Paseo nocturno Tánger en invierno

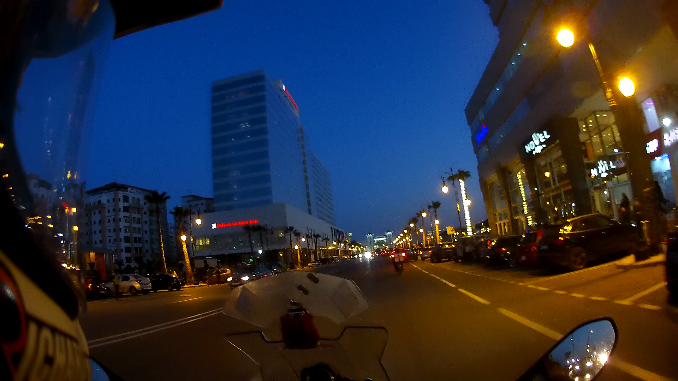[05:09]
Bueno, aquí se puede venir a desayunar a la torre arriba, a la terraza, está también bastante bien.
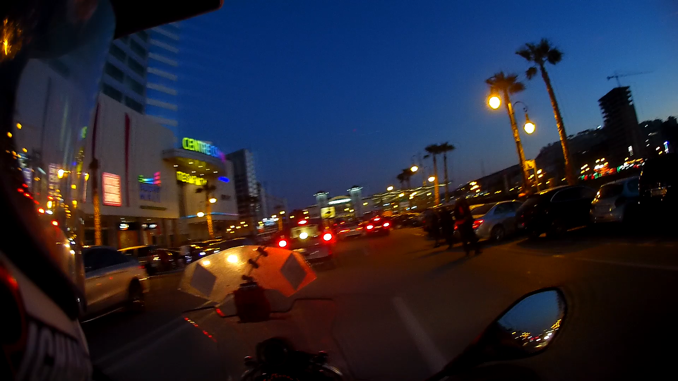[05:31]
Este de aquí, de la izquierda.
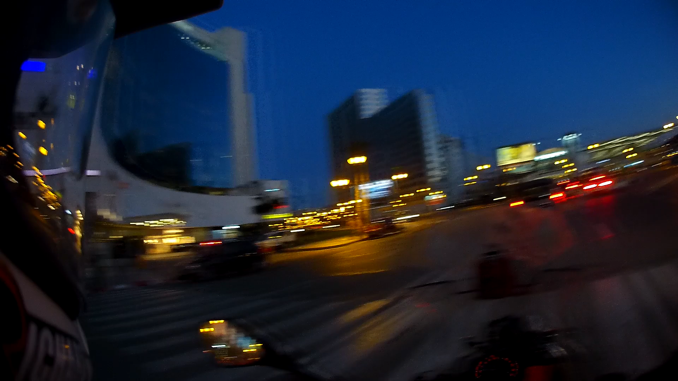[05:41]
Esto es nuevo, la rotonda esta. Juraría que el año pasado no estaba. La estación de autobús esto.
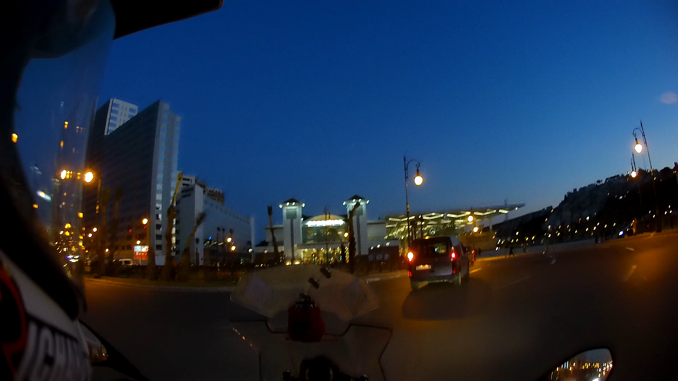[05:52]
Esto es nuevo, nuevo. El año pasado ya te digo yo que no estaba aquí. La estación esta.
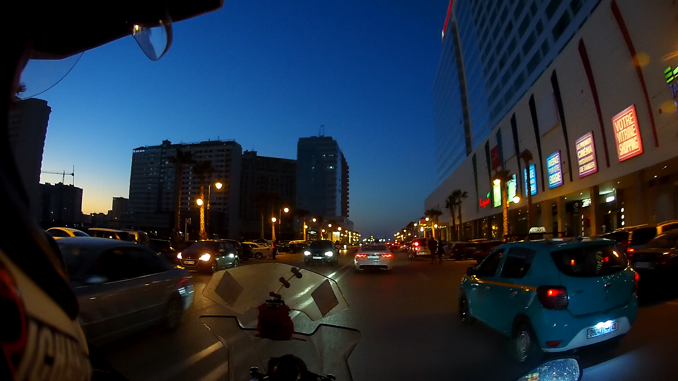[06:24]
No, esto parece los Campos Elíseos aquí, ¿no?
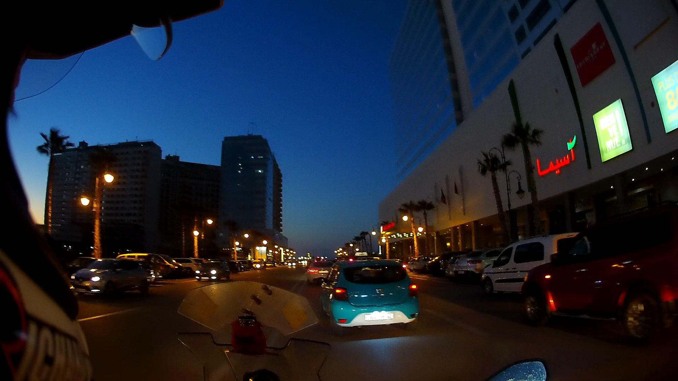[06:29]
Todos cochazos aquí. Buah. Una ganadora pasta aquí.
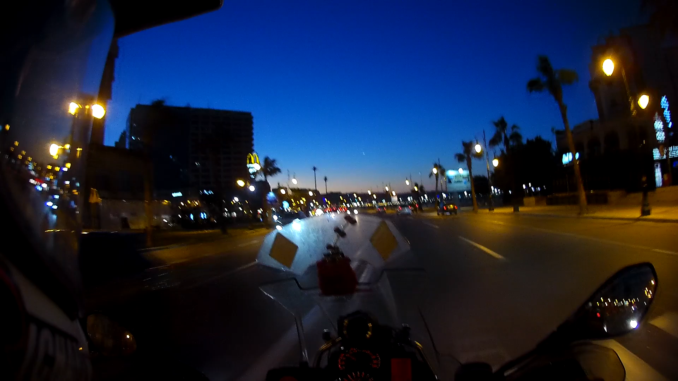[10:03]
Bueno, aquí entramos en el paseo marítimo de lleno.
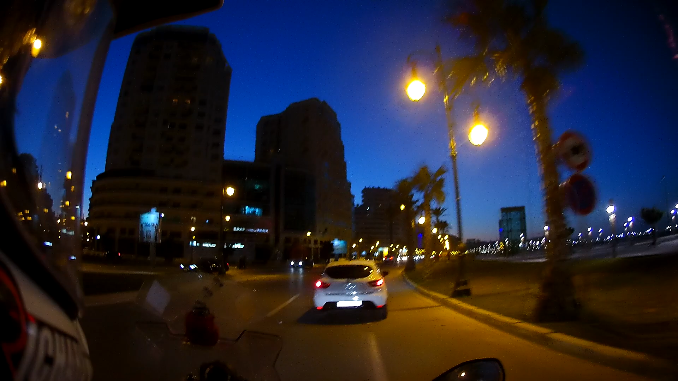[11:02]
Más paseo marítimo iluminado hasta arriba de luces.
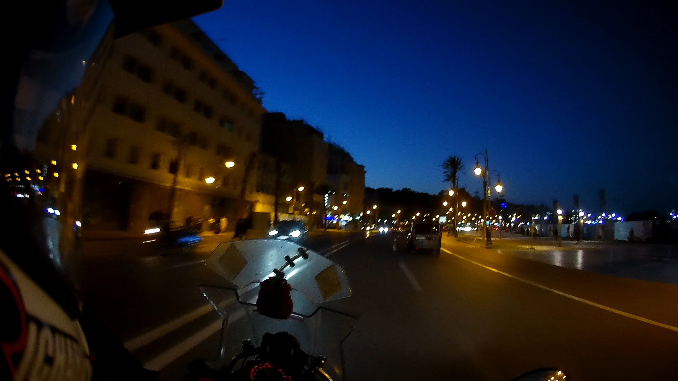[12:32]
Bueno, aquí nos metemos a la parte antigua, la medina de noche. Que por la hora que son ahora, ¿qué crees? Las 7:30. Esto debe estar hasta arriba, gente. Bueno, ahora en invierno menos, pero aún así está arriba.
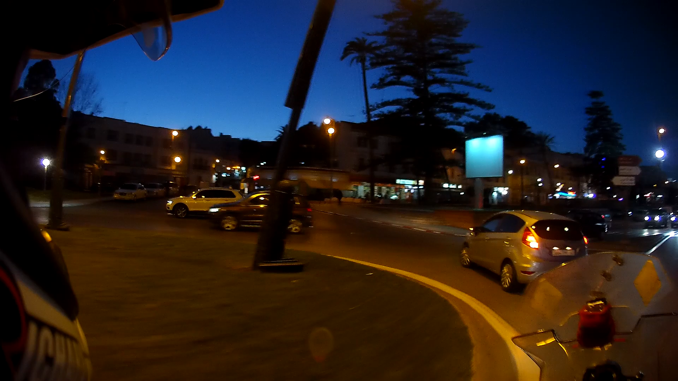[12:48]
A ver si no me atropellan por aquí estos.
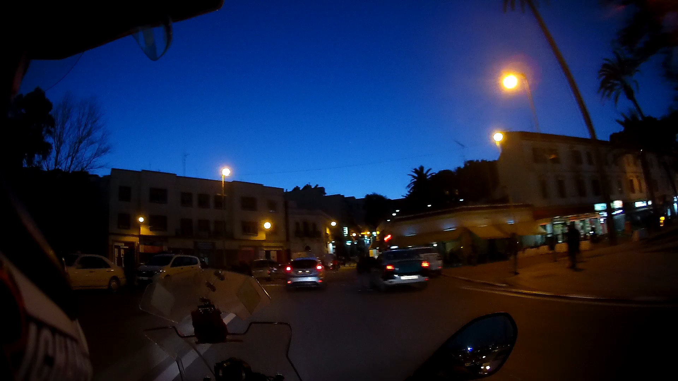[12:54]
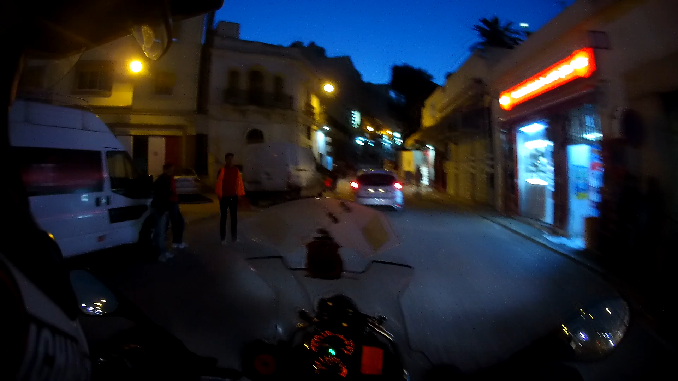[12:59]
Bueno, aquí. Cuando te ven venir en moto te ofrecen hoteles por aquí,
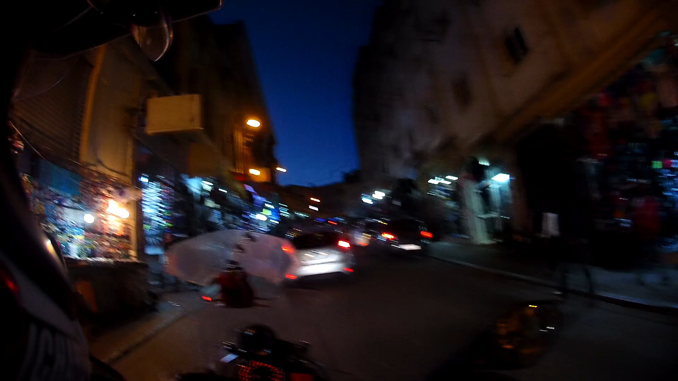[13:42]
Aquí, bueno, aquí siempre suele haber un poco de atasco. Es un poco caótico.
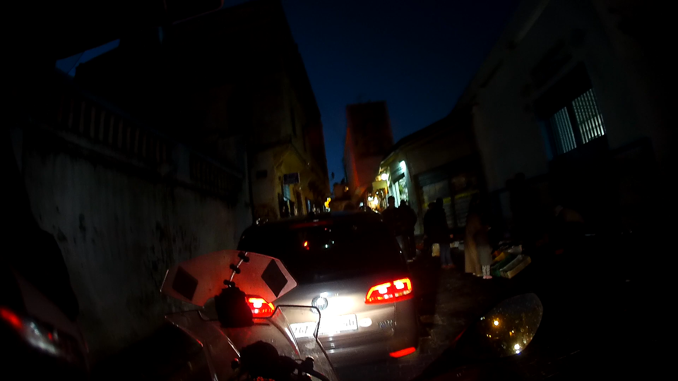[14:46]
Aquí todo el rato es atasco, atasco, atasco.
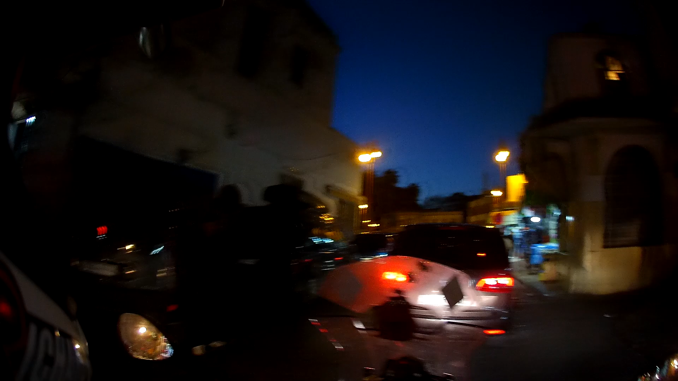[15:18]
por la Medina un poco para bajar y subir por la Kasbah hacia mi casa.
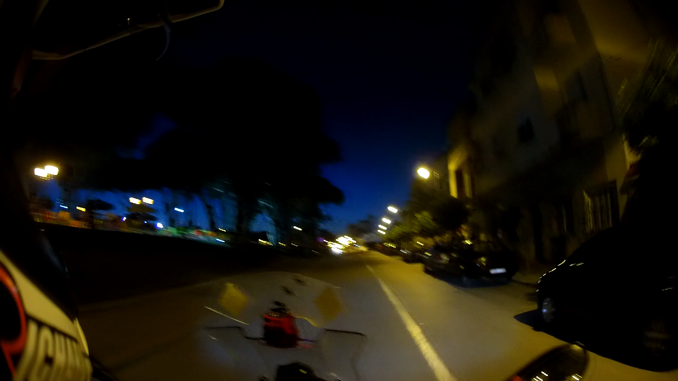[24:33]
Bueno, si nada, vamos directamente ya para casa porque ya es hora. Dejamos las tumbas fenicias que no se ve nada además.
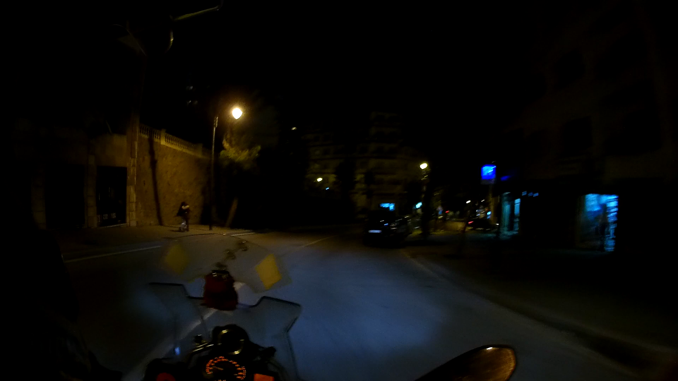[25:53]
Es la ruta nocturna de Tánger aquí. Esta es la calle Jasón II.
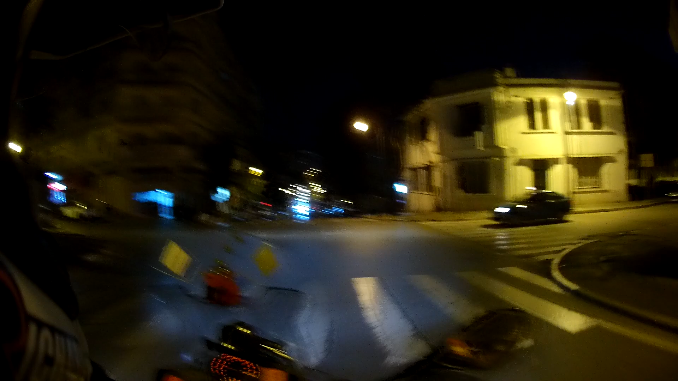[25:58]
Cuidado tú. Por aquí vamos hasta la catedral.
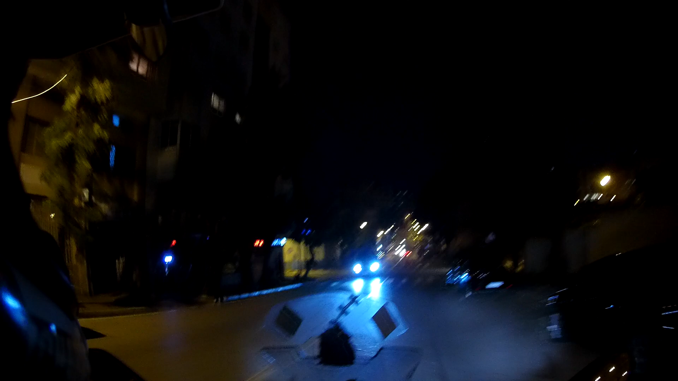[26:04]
Por esta cuesta de aquí.
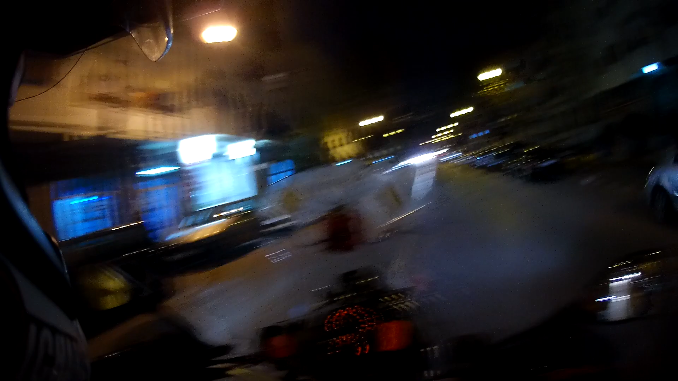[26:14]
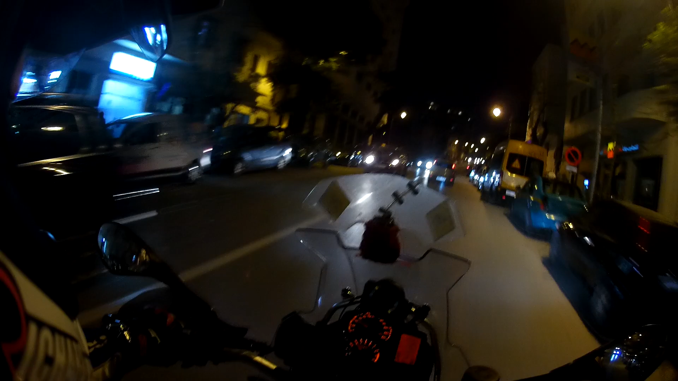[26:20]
Eso es la catedral, no está iluminada por la noche, claro. Pero bueno, es curioso, ¿no?
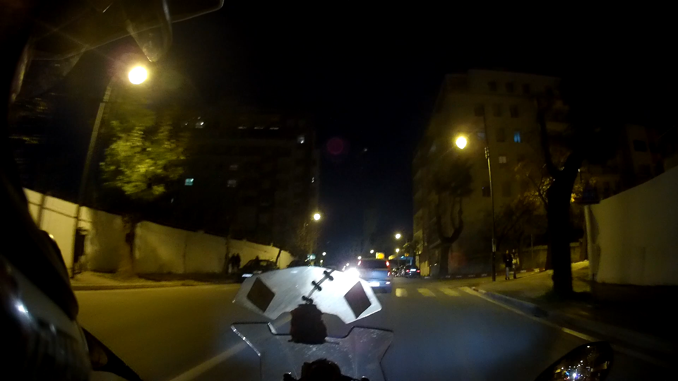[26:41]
Una catedral aquí grande en Tánger, con un pseudo diseño de Gaudí, que bueno, no era de Gaudí, pero bueno, Gaudí sí estuvo por aquí y hizo algo.
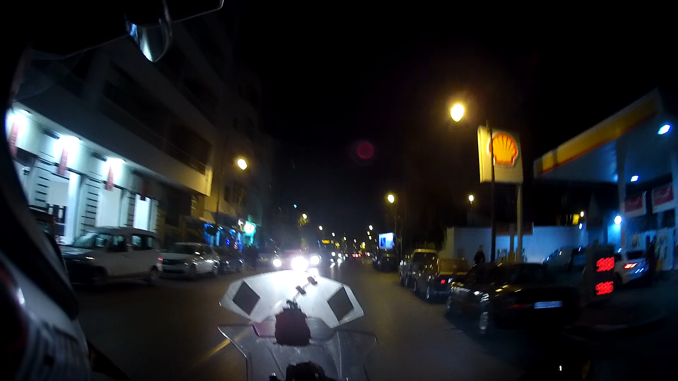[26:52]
Un estilo así un poco raro, la verdad, el estilo este que tiene aquí. Un poquillo raro, sí.
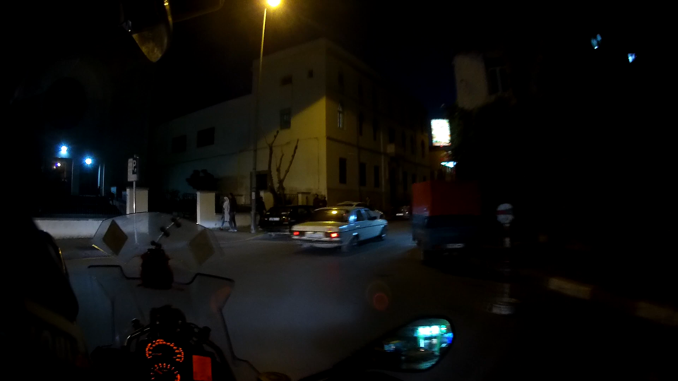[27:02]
Y por aquí salimos a la plaza, está la mezquita de Mohamed V, en la plaza de Iberia, que es donde está toda la zona así más del barrio español por aquí.
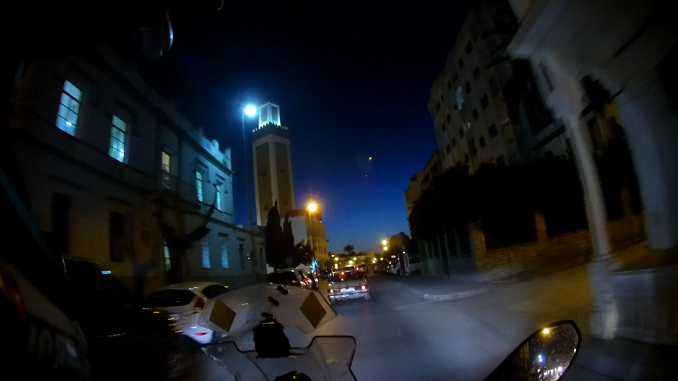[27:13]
Y bueno, este se llama la plaza de Iberia porque había un cartel de la línea aérea Iberia española en la plaza arriba y se quedó con el nombre de Iberia por eso, no por otra cosa.